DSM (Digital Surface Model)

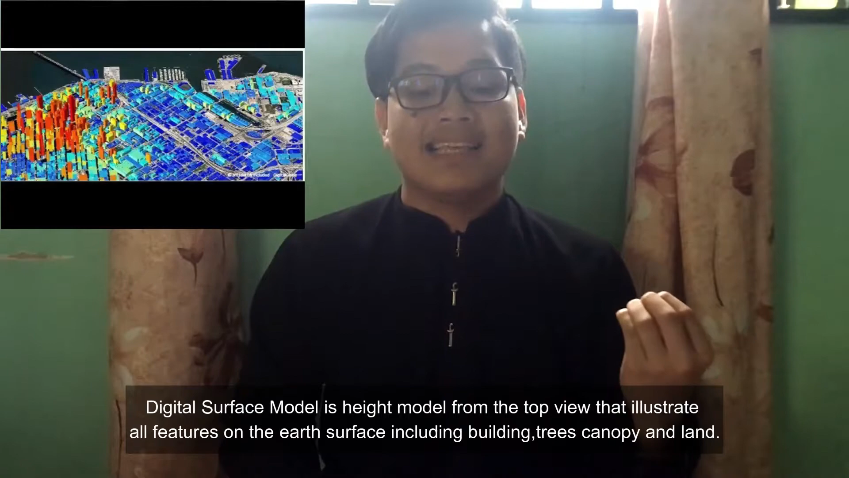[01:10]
Digital Surface Model merupakan satu model ketinggian yang datangnya daripada pandangan atas yang menggambarkan kesemua ciri-ciri di permukaan bumi termasuklah bangunan, pokok dan tanah lapang. DSM merupakan satu komponen penting DEM.
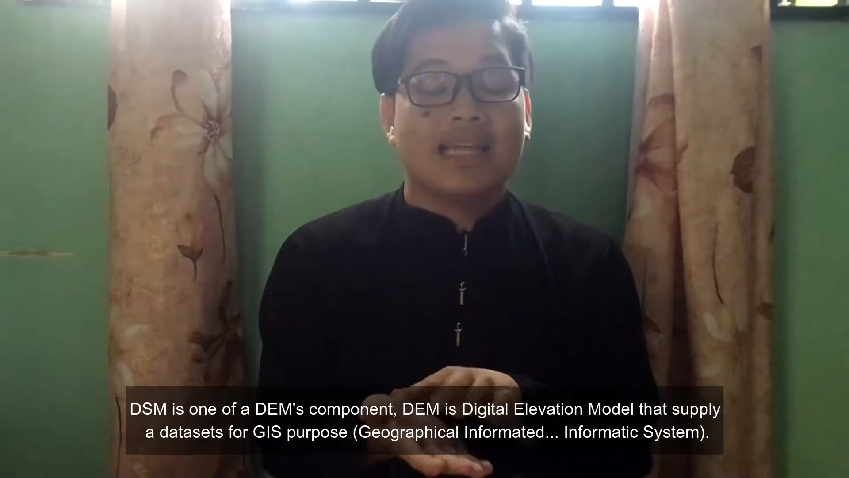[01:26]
DEM adalah Digital Elevation Model yang membekalkan one set data yang penting dalam GIS, Geographic Informatics System. Terdapat dua komponen DEM iaitu DTM dan DSM.
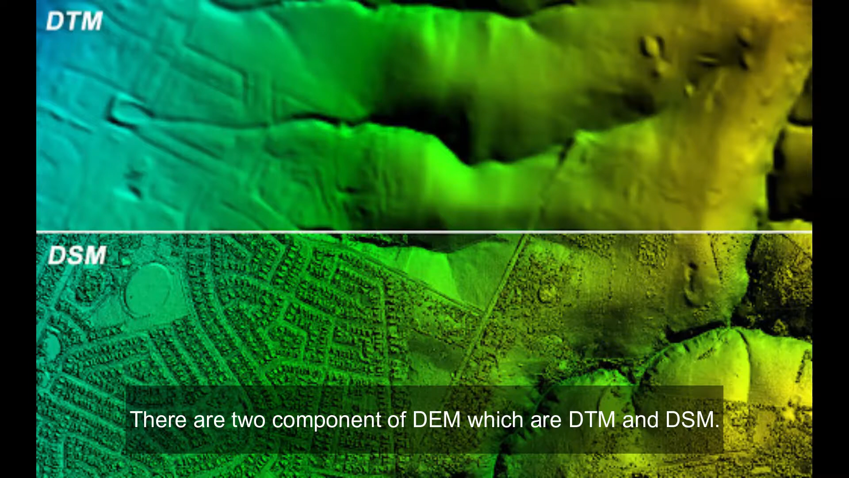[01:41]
DTM adalah Digital Terrain Model yang hanya memodelkan permukaan semula jadi bumi tanpa mengambil ketinggian pokok dan